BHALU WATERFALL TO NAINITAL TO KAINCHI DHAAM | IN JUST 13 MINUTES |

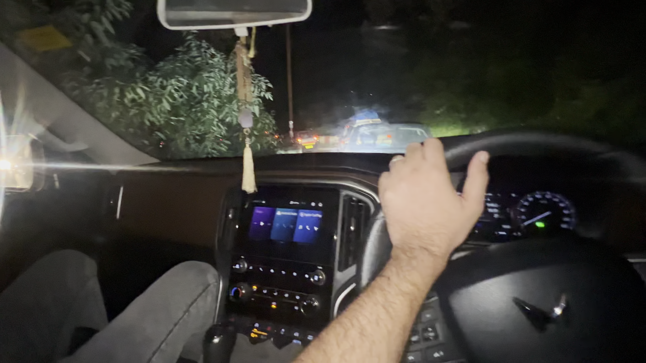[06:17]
3 किलोमीटर का रास्ता है और अब 3 किलोमीटर 3 किलोमीटर लंबा जाम है।
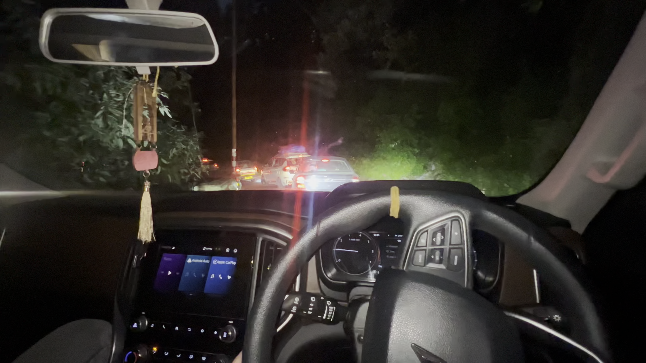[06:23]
अब ये देखो भाई की तरह अकेला गर्मी देनी पड़ेगी अब ऐसे ऐसे चलना पड़ रहा है 5-5 मीटर बढ़ के बस।
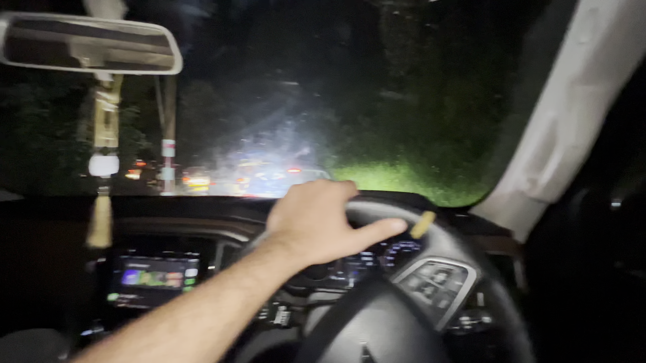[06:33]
यहाँ पे छोटा सा वाटरफॉल है।
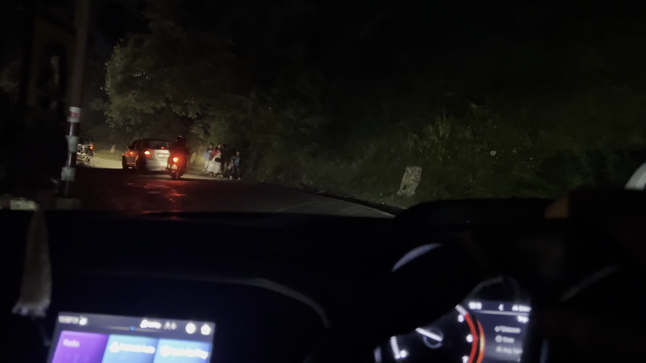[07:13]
तो गाइस तो जाम अपना फाइनली खुल चुका है।
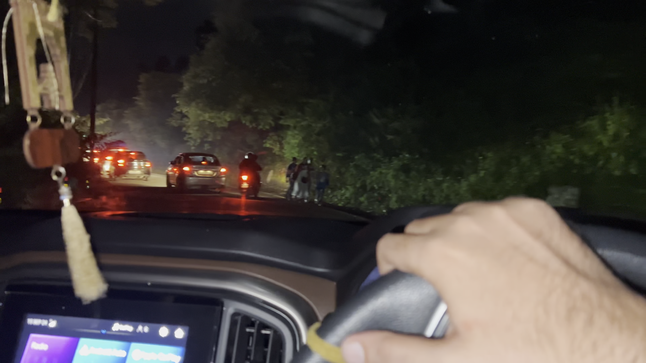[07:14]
अरे यार
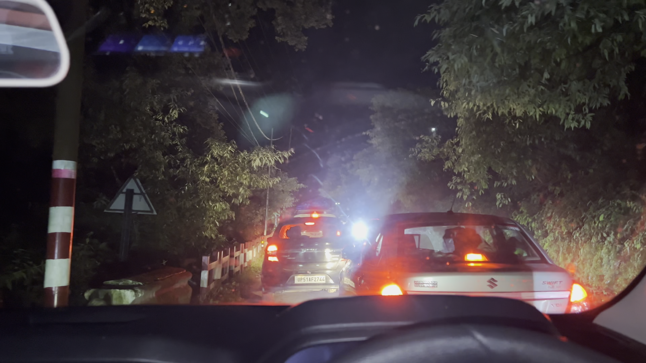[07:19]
अरे भाई अभी मुश्किल से 20-30 किलोमीटर चले 20-30 किलोमीटर अरे सॉरी 20-30 मीटर किलो निकल गया
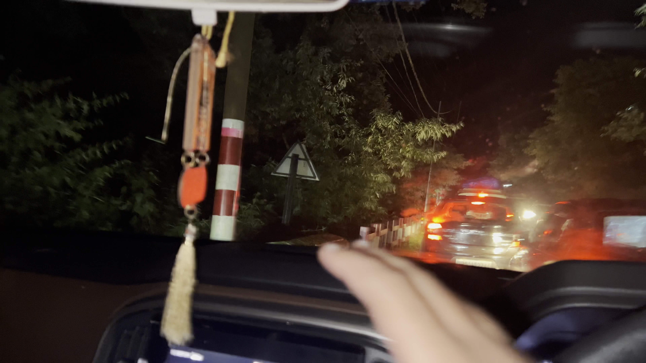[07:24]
ठीक है।
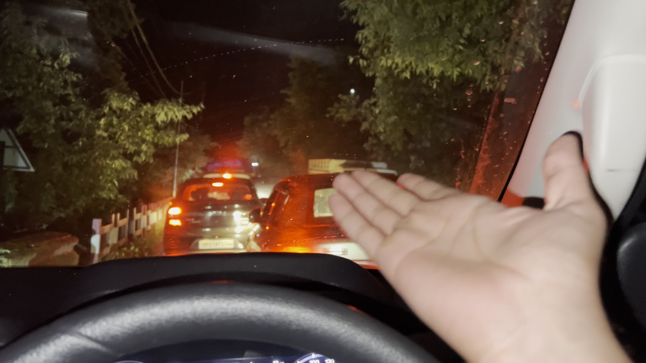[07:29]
एंड भाई जाम दोबारा शुरू क्योंकि बाइक वाले भाई इतने सारे आ रहे थे 50-100 बाइक वाले भाई सामने से मैंने सोचा खुल